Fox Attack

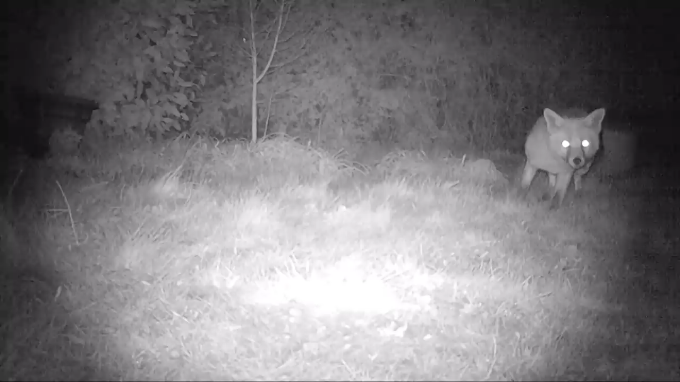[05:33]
Well, our fox didn't show again, so I removed the camera from that location. But I recorded these images of the fox or foxes in my own garden.
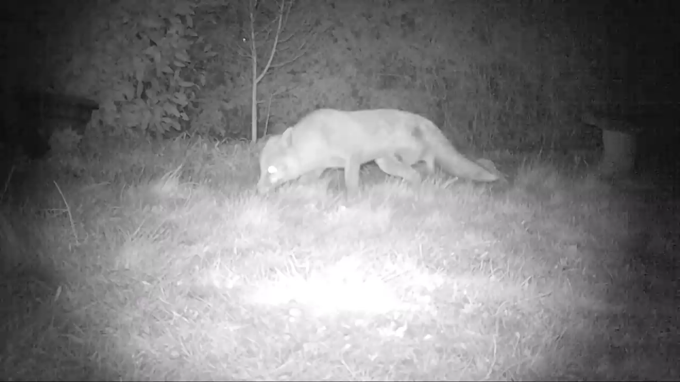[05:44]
And they come into our garden every night and we have at least three or four foxes. And my view of the fox is that it is all part of the balance of nature. The fox he goes around and he cleans up dead decaying matter. Thus stopping the spread of bacteria. Any weak animals he takes out, which then stops the weak animals from breeding and perhaps weakening that species.